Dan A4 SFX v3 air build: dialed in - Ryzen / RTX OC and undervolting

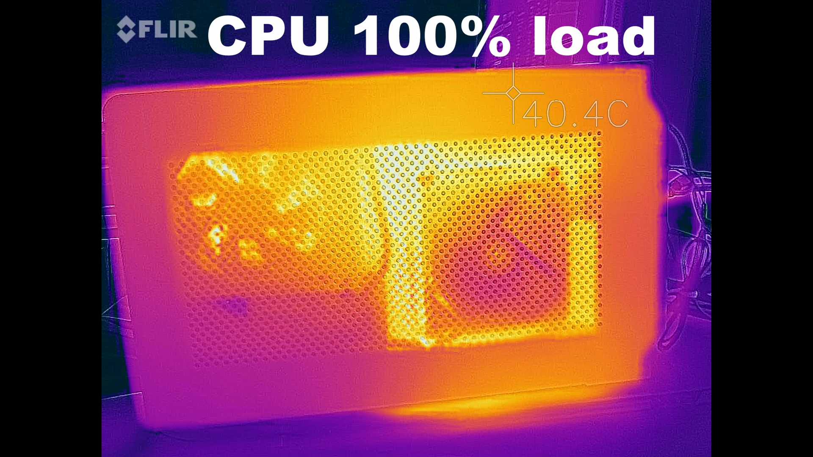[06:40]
On screen: spot 40.4°C
Just to give you an idea of where we've got a little bit of heat buildup, I will say the case will get quite toasty to the touch under load.